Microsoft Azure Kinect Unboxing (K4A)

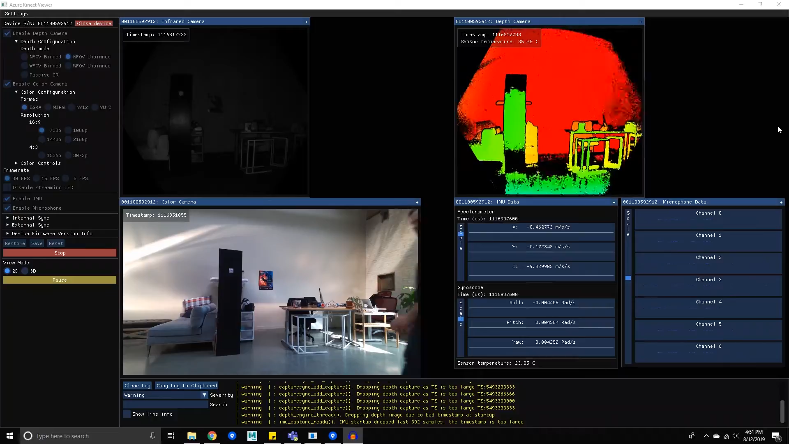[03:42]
I'm going to have Andrew walk onto the screen now. You'll see that we've got three sensors set up. We have the infrared top left. We have right in front and down below the color camera of the 12 megapixel. And most interesting to the right is the depth sensor radar. So, Andrew, could you put your arms out to the side and then spin around slowly?
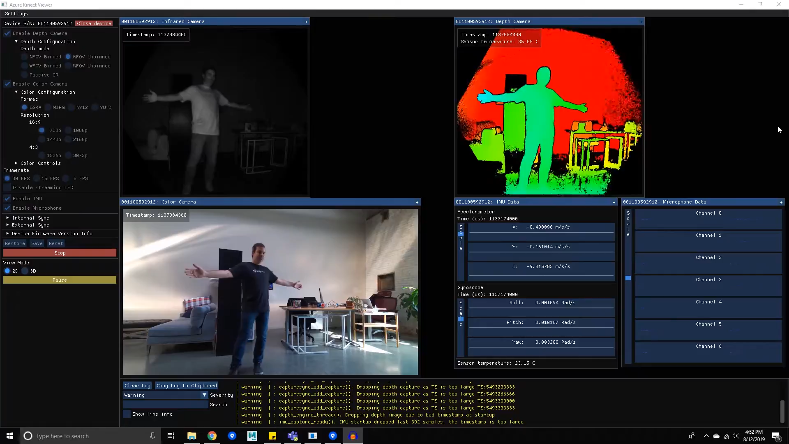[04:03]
And what you'll see is the color gradient shows us the depth of what's there and what's in the same plane. As Andrew walks towards the bookcase in the back and he puts his hands on the bookcase,
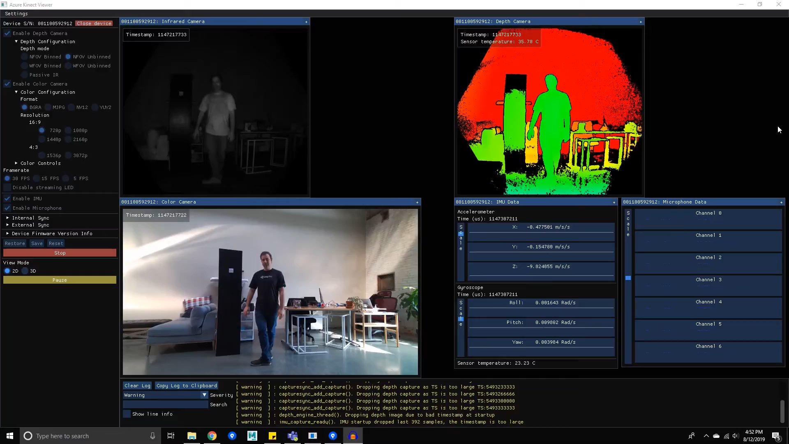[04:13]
we'll see.
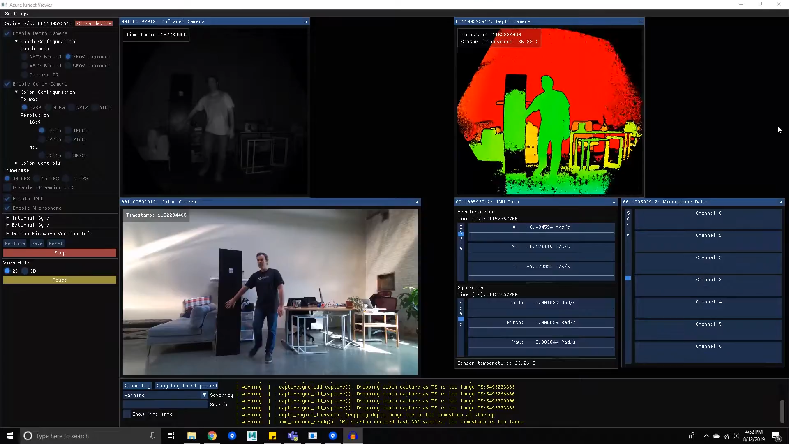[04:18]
His arm is exactly in the same plane as the bookcase because it's the exact same color.